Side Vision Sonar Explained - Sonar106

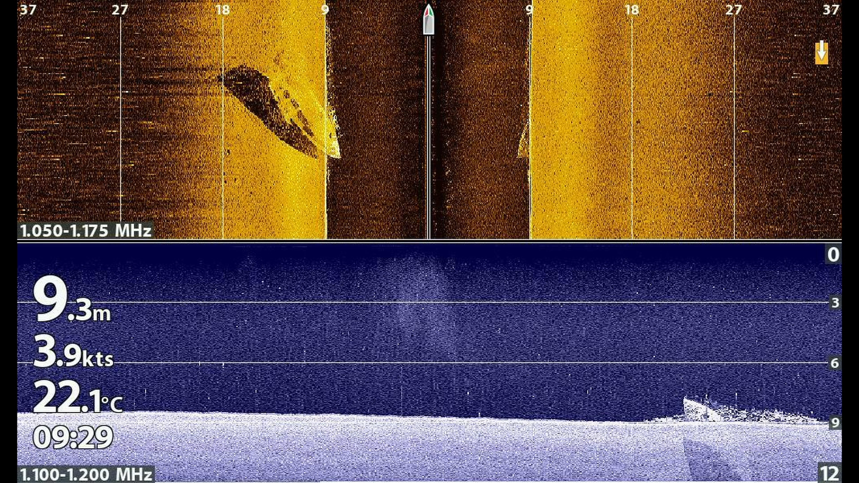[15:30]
On screen: depth 9.3 m, water 22.1°C, speed 3.9 kn
but after thinking about how to present it for a few weeks, I haven't been able to come up with anything better. I hope you've been able to follow well enough to understand what I've been trying to say.
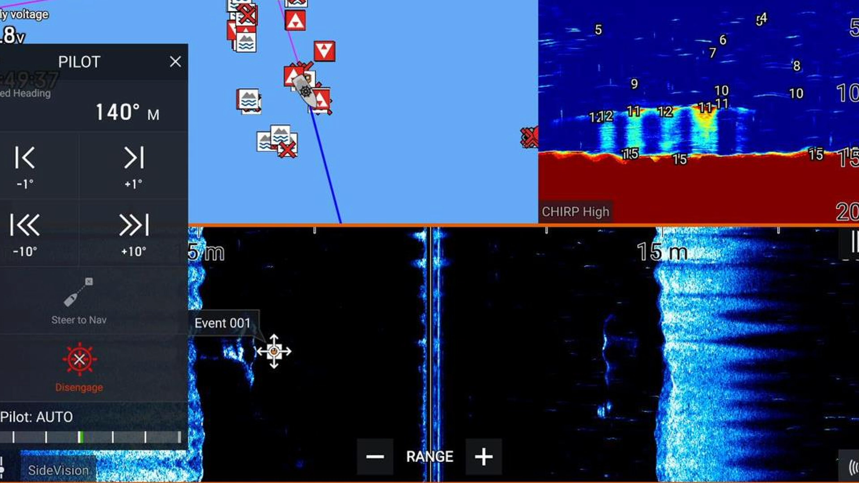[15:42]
I'll just close off the video with the word about sonar frequencies. This image was captured from my Raymarine Axiom Pro when I had that. It's of a structure at West Peel Artificial Reef.
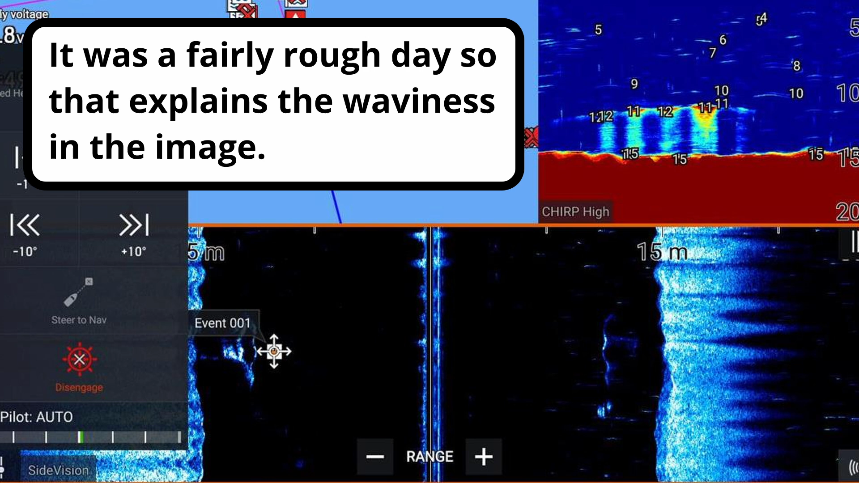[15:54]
This is the same structure captured from my Hummingbird Helix sounder.
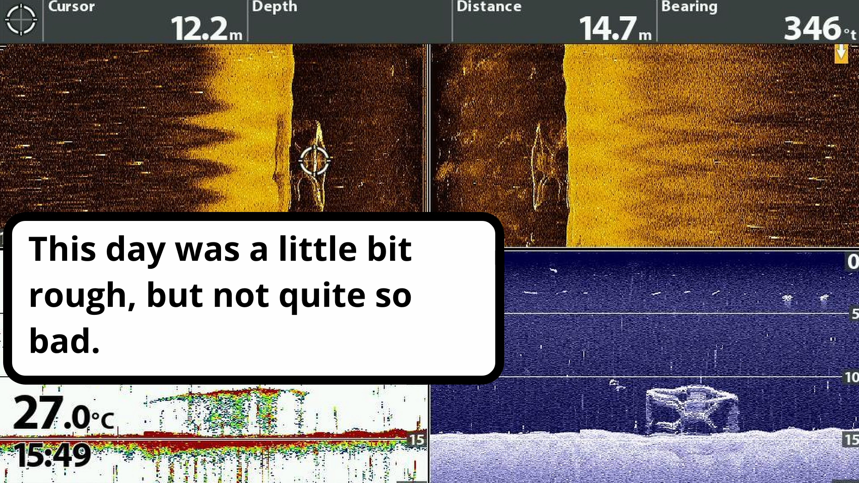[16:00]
As you can see, the image from the Hummingbird is much clearer than the image from the Raymarine. There's nothing wrong with the Raymarine. It's a very good sounder. It's just that the Raymarine transducer transmits at a much lower frequency than the Hummingbird. Clearly, the higher frequency of the Hummingbird allows for a much more detailed image. But that comes at a price.
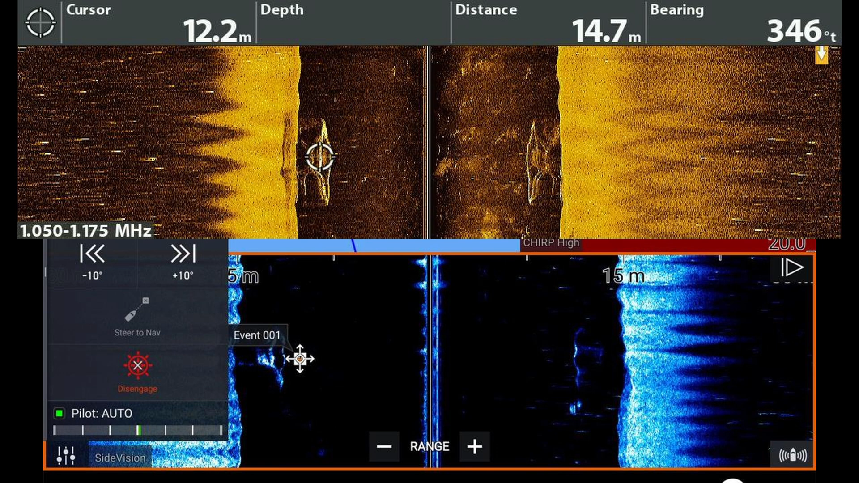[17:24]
That is provided the water is shallow enough for the mega frequency of the Hummingbird to reach the object. Anywhere in the bay is fine, but offshore it gets deep enough that the Hummingbird doesn't help. And like Forrest Gump, that's all I have to say about that.